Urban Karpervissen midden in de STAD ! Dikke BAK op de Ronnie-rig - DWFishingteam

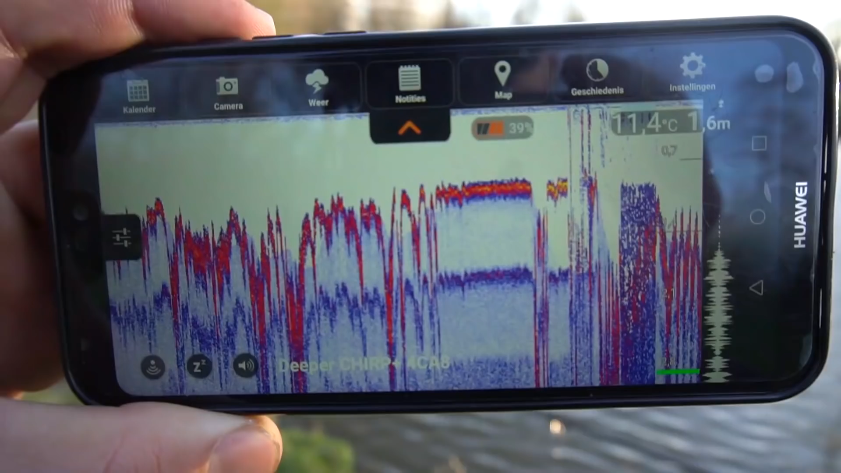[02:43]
On screen: depth 1.6 m, water 11.4°C
Boven de 11 bepaalt het zelf, hè? 1,7 diep al. 2 meter al. Kijk, 2,1. Lekker, hè? Oeg helemaal? Ja, midden weet je. Ietsje achter het midden. Mere, 2 meter.
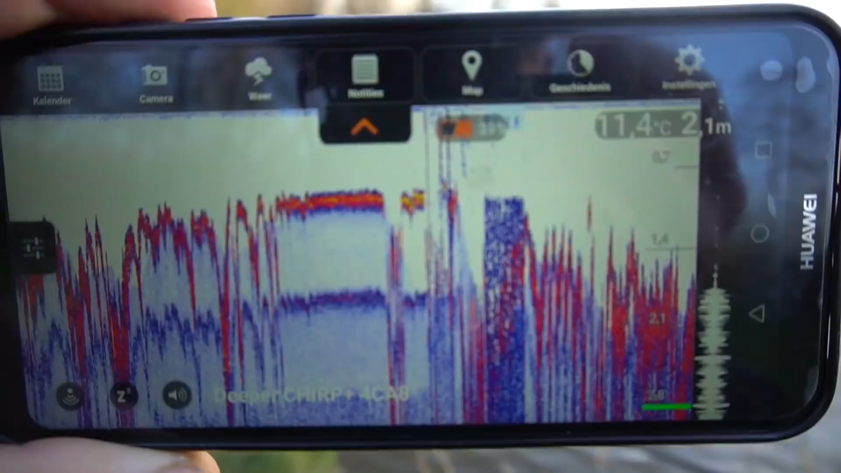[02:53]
On screen: depth 2.1 m, water 11.4°C
Ik ga zo gekken. 7,9m. 8,9m. 8,9m.